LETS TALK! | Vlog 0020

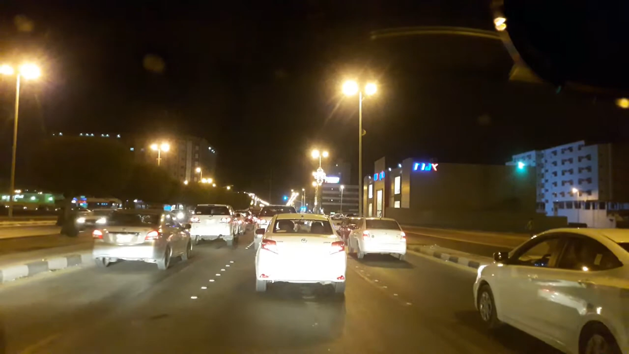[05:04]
Ang layo ko sa stoplight. Pag mga gantong oras kasi talaga, rush hour, mga 6:30 to 7. Yan, ang rush hour dito sa Saudi. Anyway, sinabutan tayo ng stop. Medyo late na nga ako sa call. Hindi pa naman ako late sa call time, pero mali-late ako dahil bibili pa nga ako ng shawarma. Ang call time kasi namin, 7 o'clock.